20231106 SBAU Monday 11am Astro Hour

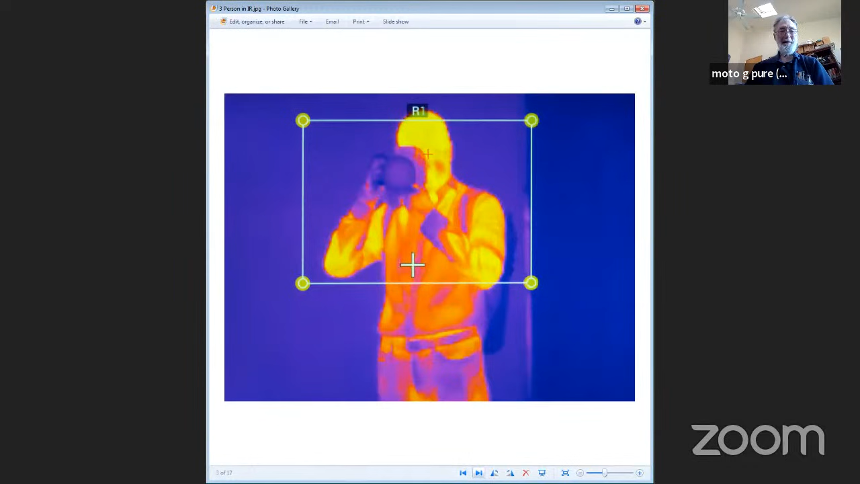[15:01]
Yeah, that generally saturates the coffee cup. And when he shows his mouth, that generally pure white, it saturates the detector. Yeah.